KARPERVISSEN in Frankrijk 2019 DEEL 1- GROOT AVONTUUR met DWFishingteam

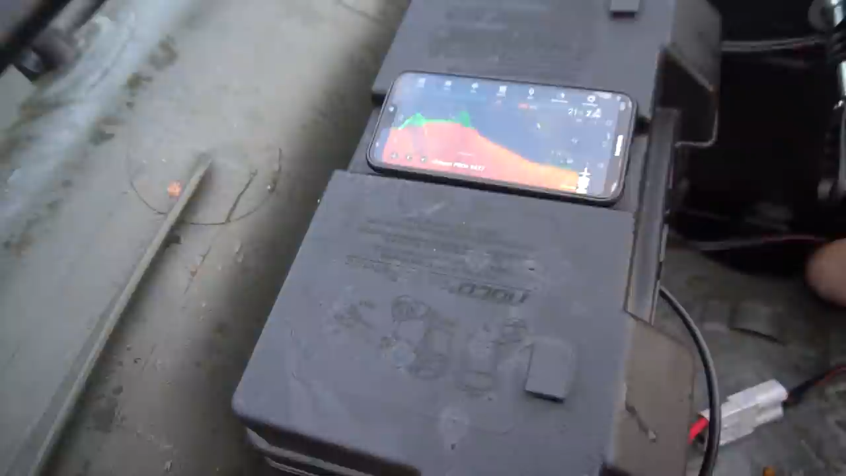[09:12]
1,1 naar ongeveer 3 meter. Ik ben er nog niet helemaal. En eigenlijk leg ik hem gewoon helemaal onderaan het taluut.